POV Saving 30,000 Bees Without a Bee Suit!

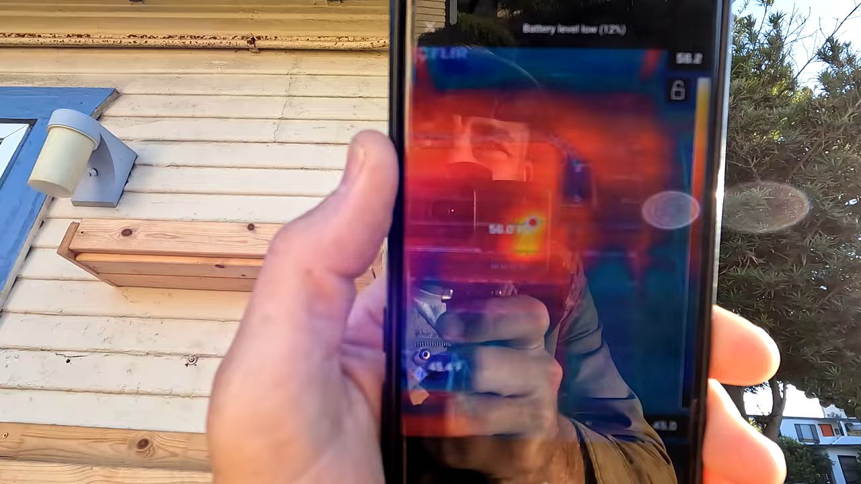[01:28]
They're not giving off a ton of heat, but they're definitely in there.